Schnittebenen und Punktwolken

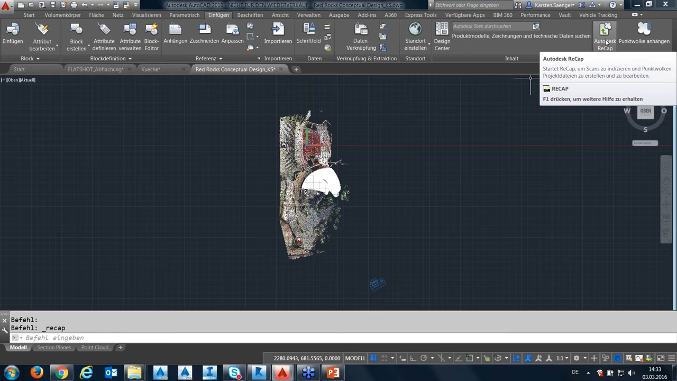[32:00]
Also importiert die Punktwolke zu einem Recap-Projekt und sobald diese Punktwolke als Recap-Projekt vorliegt, kann ich sie direkt in diese Zeichnung von AutoCAD einhängen oder anhängen.
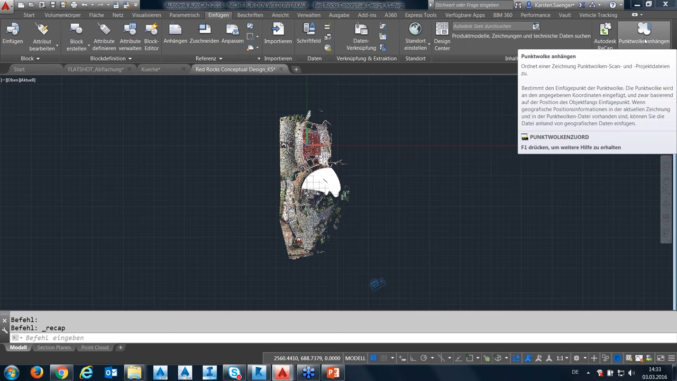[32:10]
Die Punktwolke wird dann als Referenz angehängt. Das sieht man hier. Wenn ich den Referenzmanager aufmache,
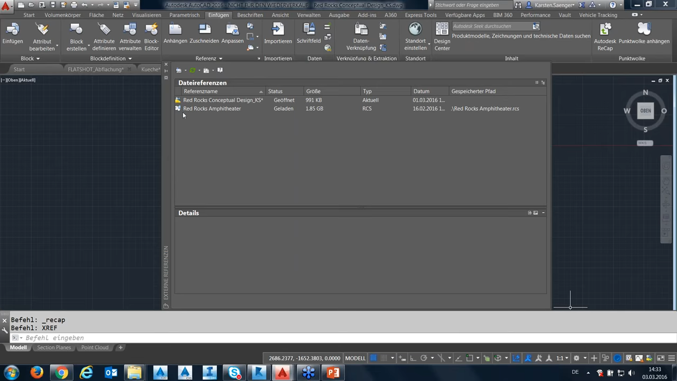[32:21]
sehe ich hier meine Punktwolke Red Rocks Amphitheater und sehe dann den Pfad, wo diese Punktwolke gespeichert ist. Diese Punktwolke ist jetzt 1,8
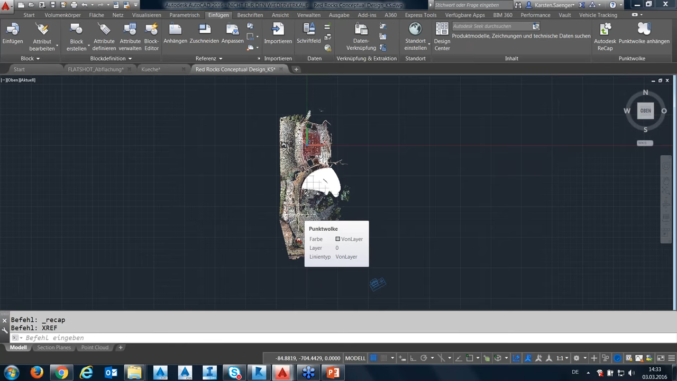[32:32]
GB groß und sieht dann,
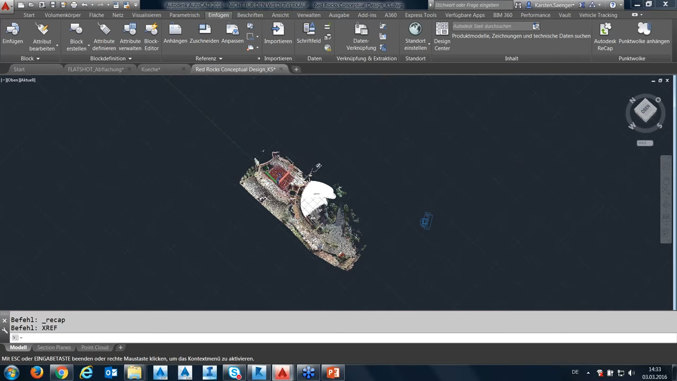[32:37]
wenn ich dort hinein zoome, so aus.
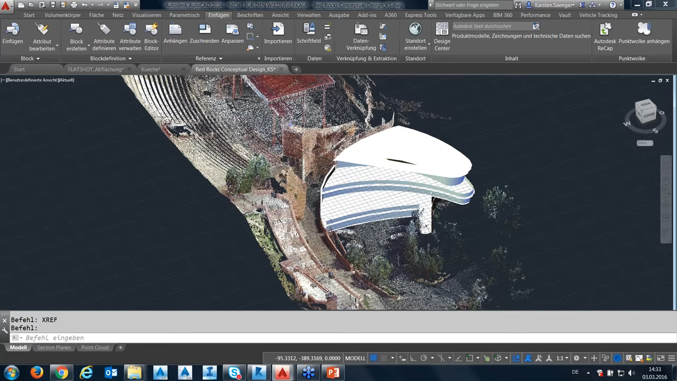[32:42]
Was kann ich mit dieser Punktwolke machen?
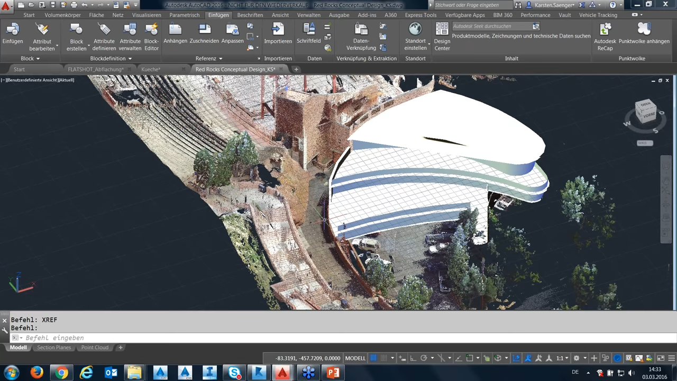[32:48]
Sie ist normalerweise mit Koordinaten gespeichert.
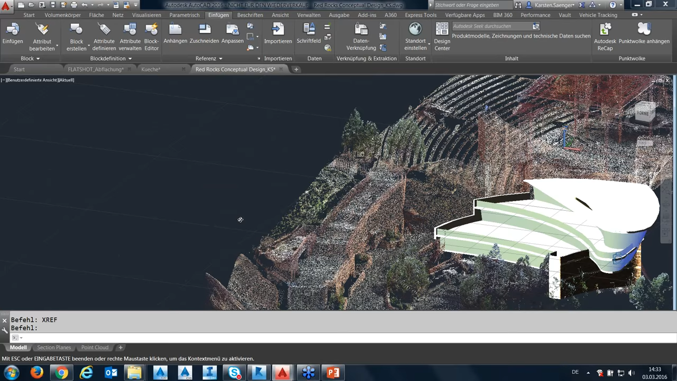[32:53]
Das heißt, sie wird an den richtigen Koordinaten geografisch liegen, wo die Punktwolke auch aufgenommen wurde.
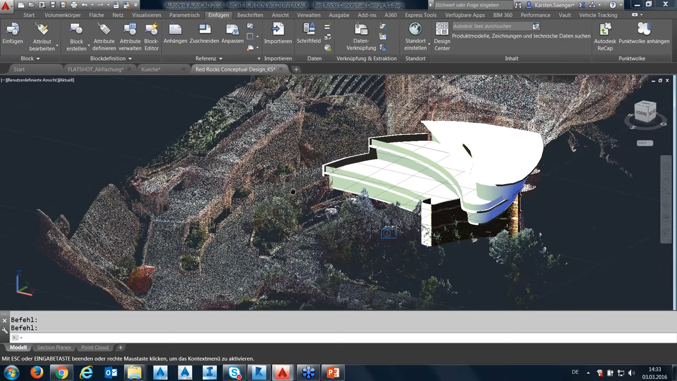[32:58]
Und wenn ich die Punktwolke auswähle, sehe ich die Umgrenzungsbox der Punktwolke und dann entsprechend in der Multifunktionsleiste das kontextabhängige Mühle dafür.
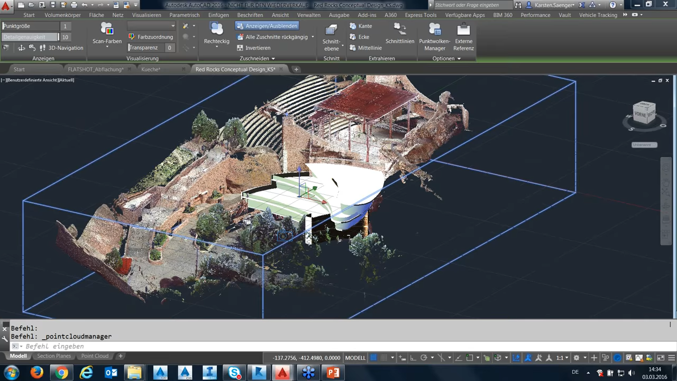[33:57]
Es gibt in dem Menü ein paar Funktionen zur Steuerung der Ansicht. Ich kann einerseits die Punktgröße ändern. Also jeder Punkt hat eine gewisse Größe. Wenn meine Punktwolke nun nicht so dicht ist oder ich sehr stark hineinzoome,
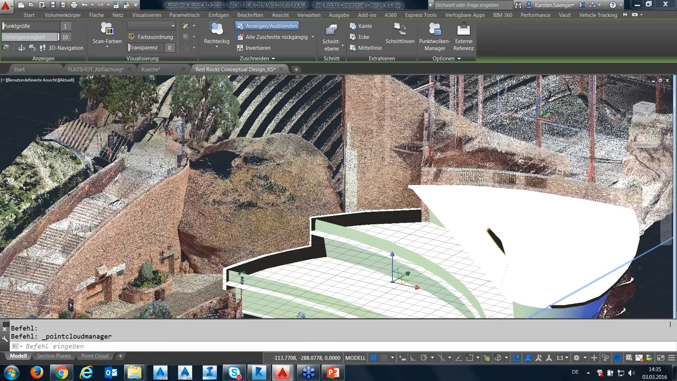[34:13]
sehe ich dann nicht mehr viel von der Punktwolke.
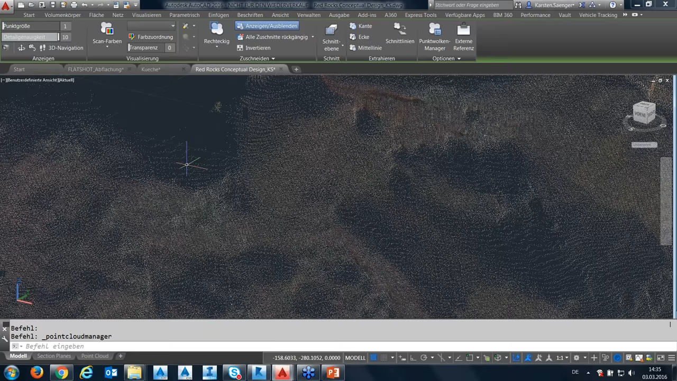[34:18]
Ich könnte jetzt diese Größe der einzelnen Punkte ändern und zwar auf einer Skalierung zwischen 1 und 10.
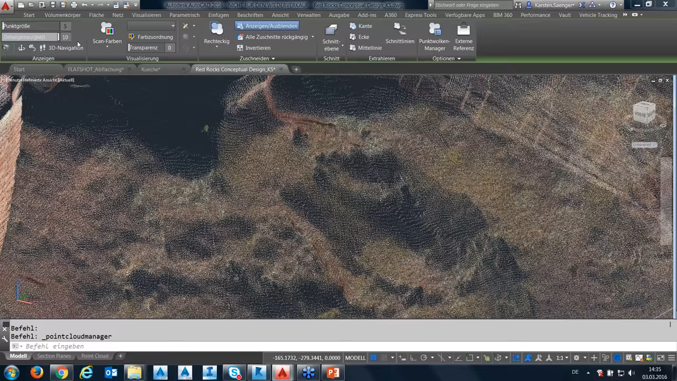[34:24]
und so würde jeder einzelne Punkt skaliert werden und ich hätte dann
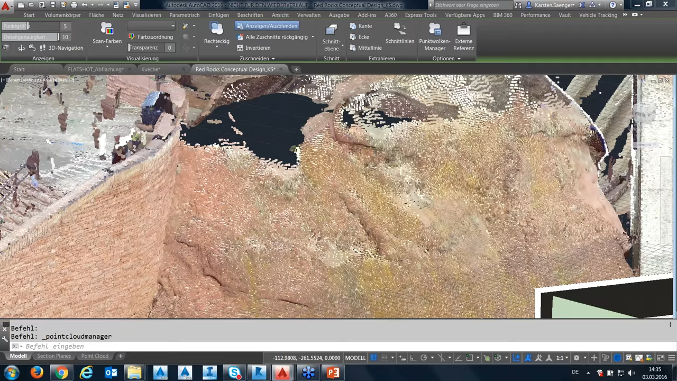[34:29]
ein flächigeres Aussehen der ganzen Punktwolke. Es ist aber in manchen Fällen, so wie es jetzt hier für die Bäume zu sehen ist, nicht so schön. Ich stelle das wieder auf 1 zurück und habe dann darunter direkt meine Detailgenauigkeit. Dort kann ich einstellen, wie viele der Punkte der ganzen Wolke sollen dargestellt werden. Es ist im Grunde eine Skalierung. 10 heißt 100 Prozent,